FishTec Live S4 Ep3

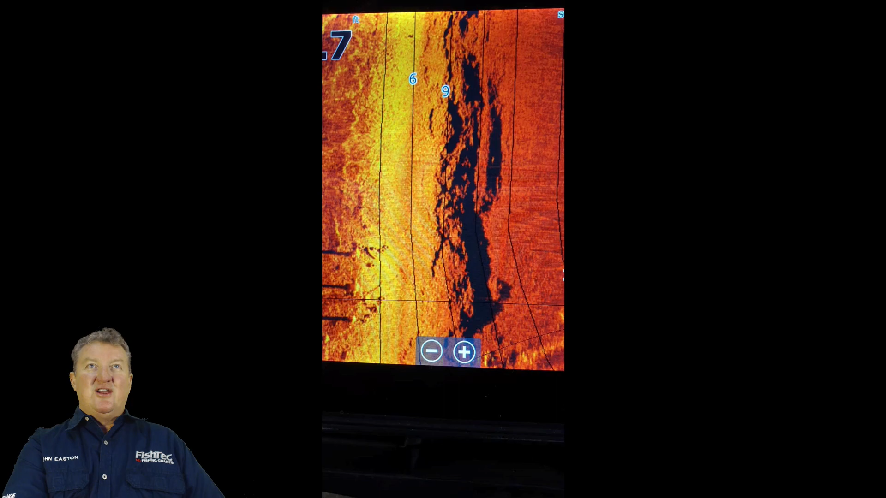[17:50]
And of course he's, he's got the charts and he sent, and he put these screenshots up on, um, Facebook, um, showing the type of thing that, that he found. And he did obviously some planning from home and went on the water. And these were the type of things, these ledges, you can see there's some little timbers there, you know, a little bit of standing timber that's been broken off. And this is the type of stuff that he was targeting and obviously produce some, some fish for him. So Peter, I know you don't do a hell of a lot of social media stuff. It's not too much of your game, but, um, you're more of a word of mouth person to person type of person.